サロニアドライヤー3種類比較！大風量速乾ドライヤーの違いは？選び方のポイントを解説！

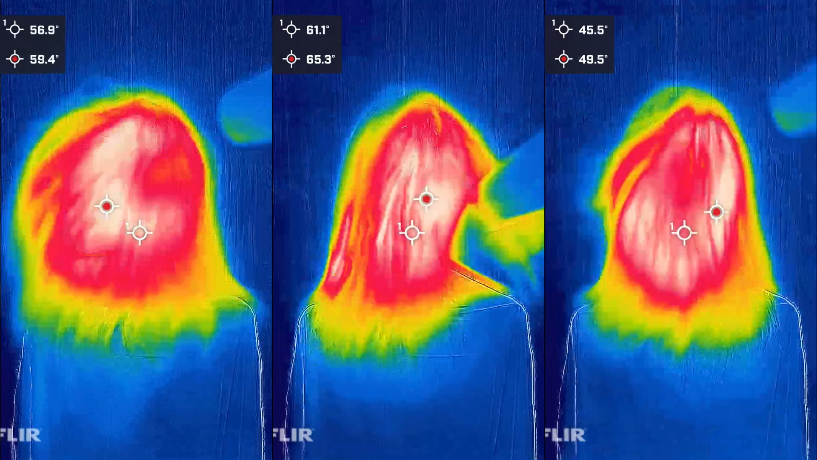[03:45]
モードは3種類と少なめですが一つのスイッチで操作ができ直感的に使えます